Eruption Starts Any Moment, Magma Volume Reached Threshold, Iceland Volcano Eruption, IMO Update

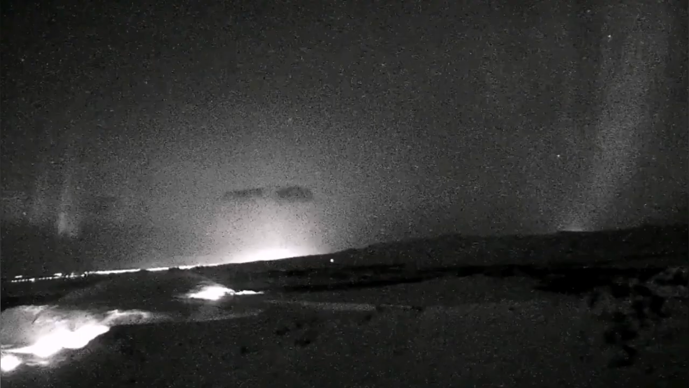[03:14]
moment this is what we see beautiful aurora in the sky nothing to do with what is going on quietly under the ground drop down of the ground and